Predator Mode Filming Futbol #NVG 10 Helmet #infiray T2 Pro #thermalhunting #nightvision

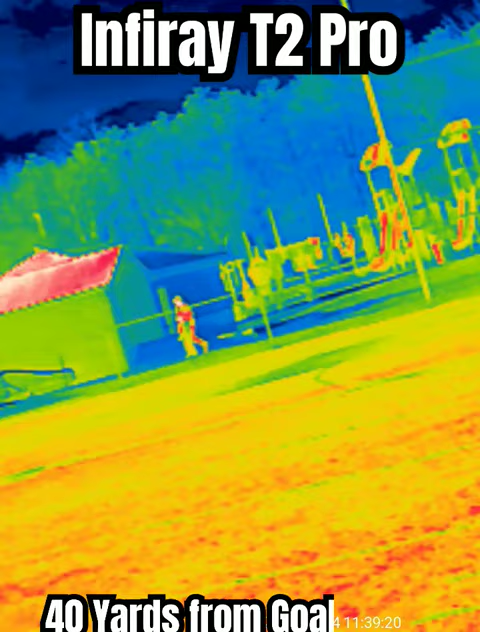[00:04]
They have to be about a hundred yards away. Looks like they're walking to their car maybe. Wow, this thing is really, really, really good during the day.
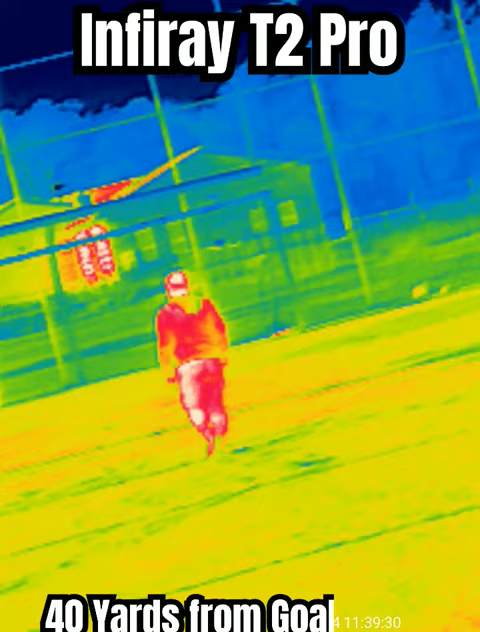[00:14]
Everybody's all red now, super hot, all warmed up.